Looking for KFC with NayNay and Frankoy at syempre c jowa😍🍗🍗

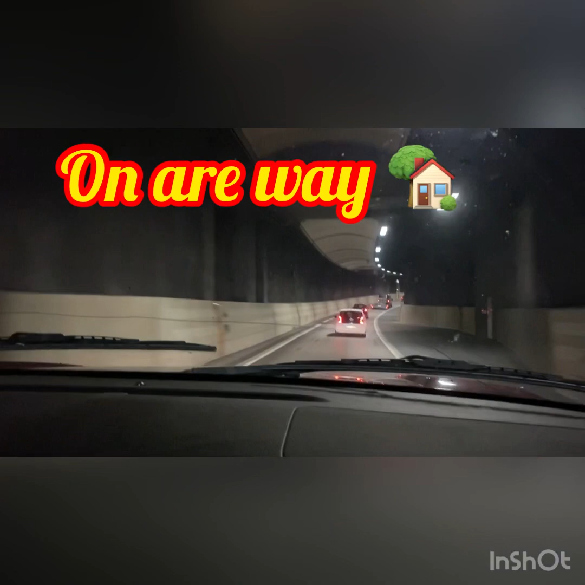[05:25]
Uwi na po kami after ng KFC. Ayan. Napunta kami ng dilim.